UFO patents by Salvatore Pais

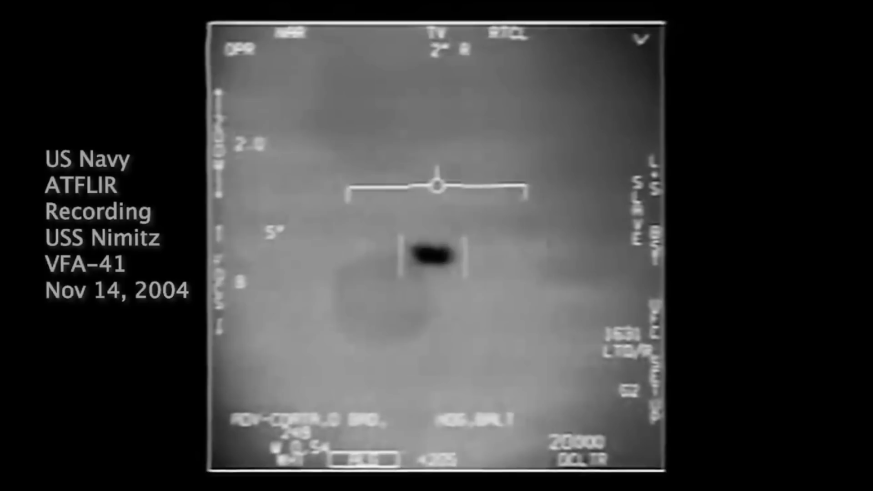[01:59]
The footage you are now watching is the U.S. Navy Fleur film. This is the first video ever released by the U.S.
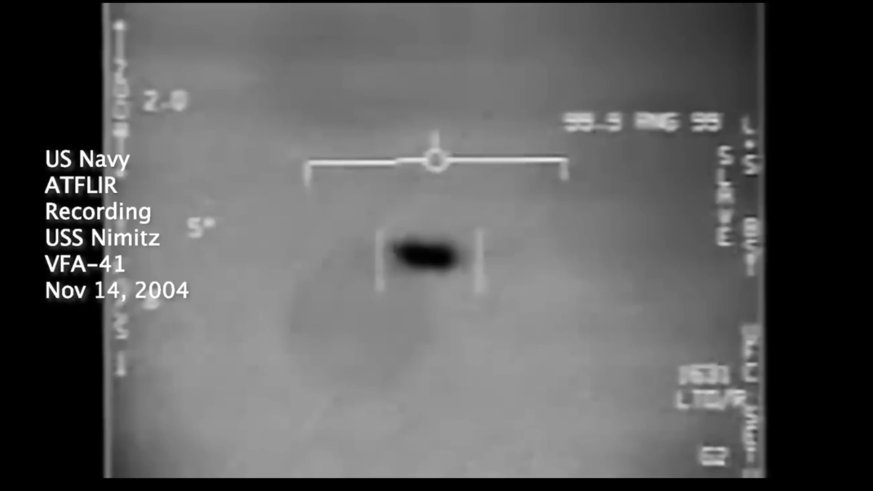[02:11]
government that shows military planes engaging a UFO.
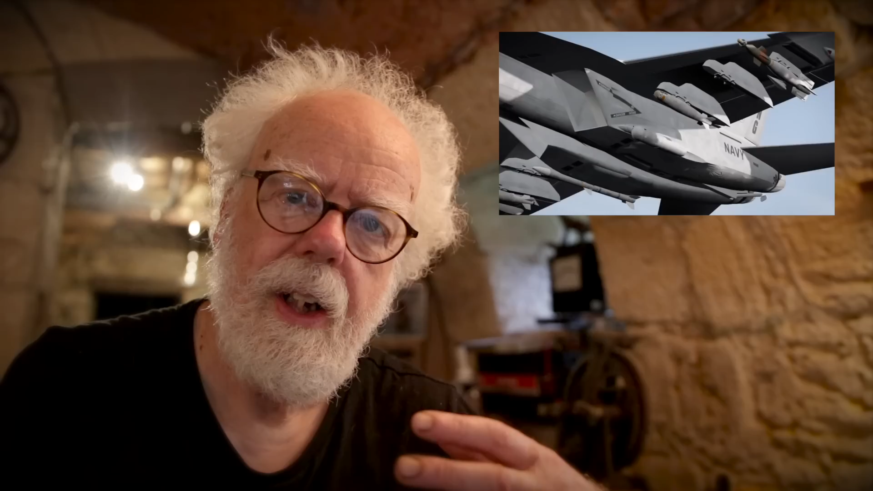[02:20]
The U.S. Navy admitted that in the Nimitz incident,
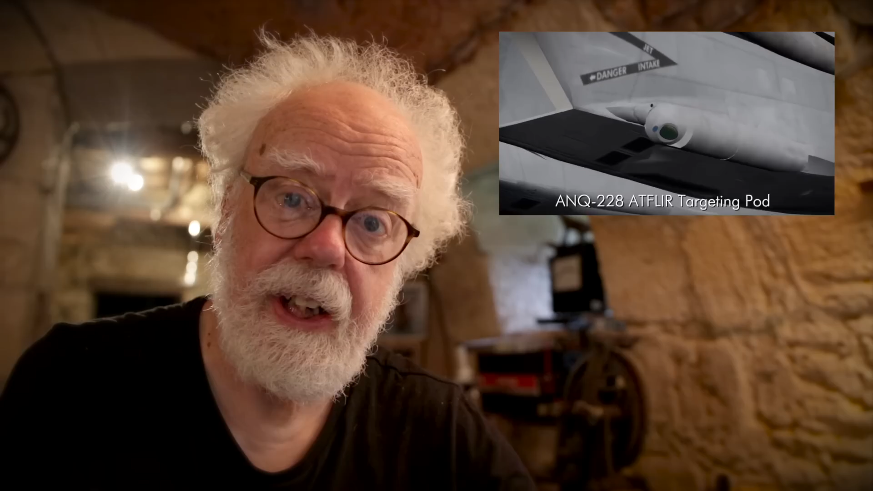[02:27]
they tracked various unexplained aerial craft aircraft and moving at high speed.
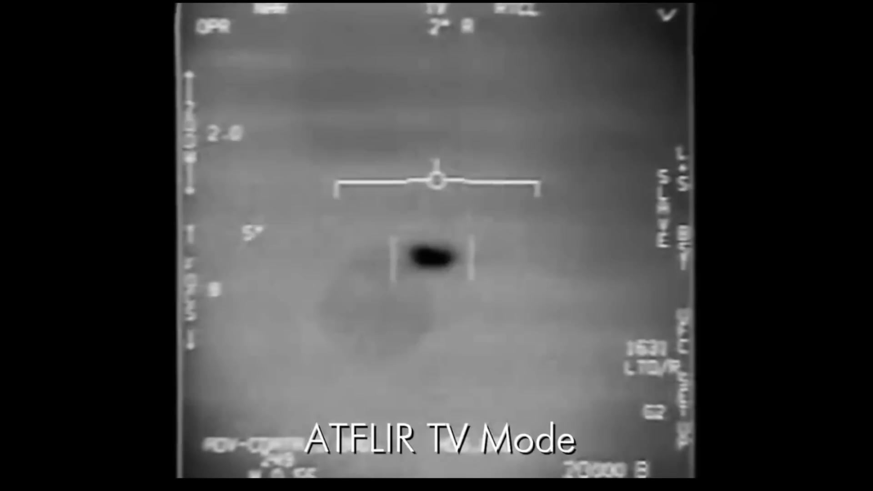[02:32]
The film reveals no control surfaces, no exhaust plume,
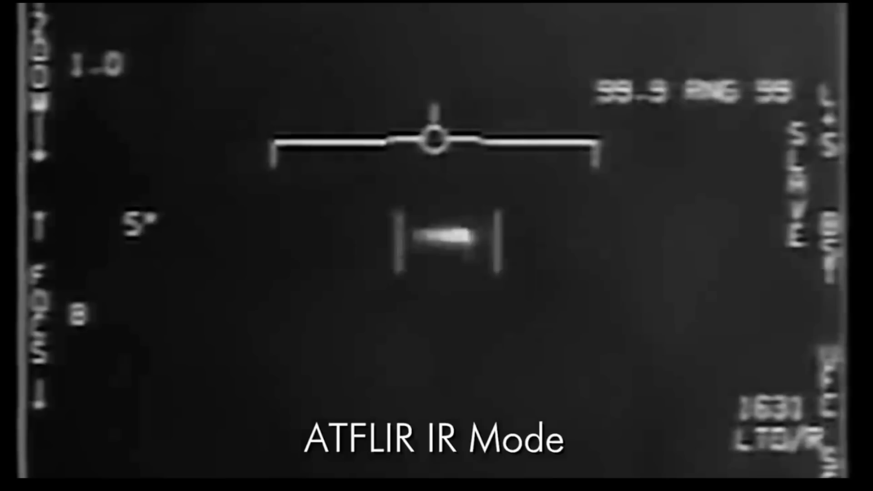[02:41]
a uniform heat signature,
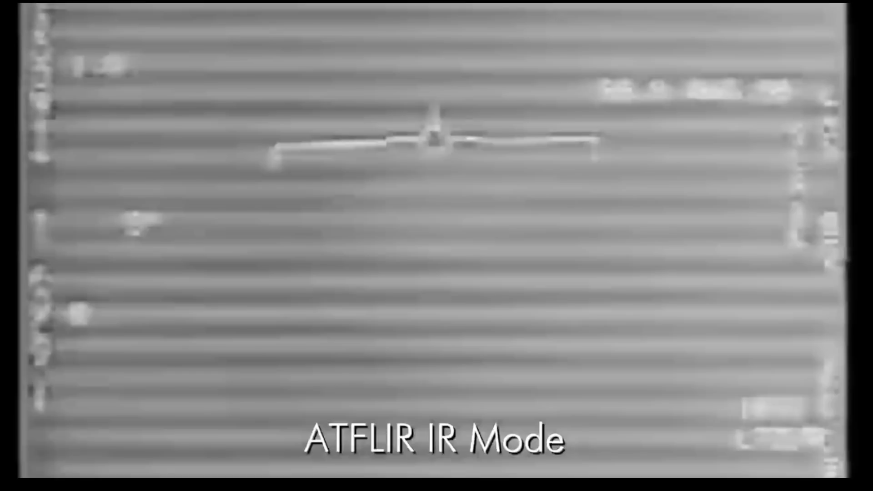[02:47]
and no visible means of propulsion.
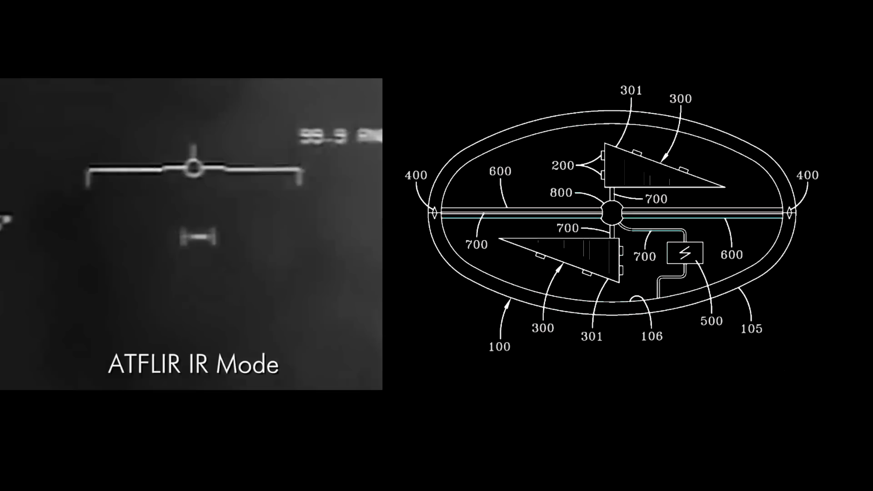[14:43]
and the patent application is intriguing, but is still a mystery.